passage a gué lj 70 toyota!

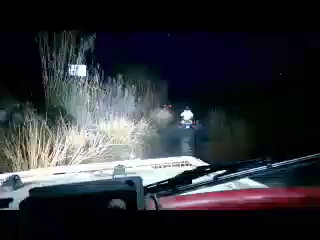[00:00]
Oh le quad au cochon ! Oh putain le quad, vous l'avez laissé ?
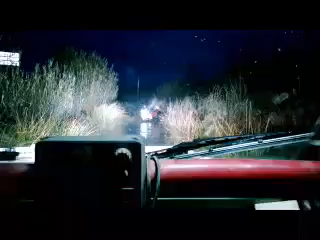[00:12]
Là tu peux continuer, le long là, comme tu dis le long du champ et au bout tu vas voir une petite route et tu prends de suite à gauche et tu reviens là Oh Guigui, ton collègue au quad il se noie ! Tu vois ?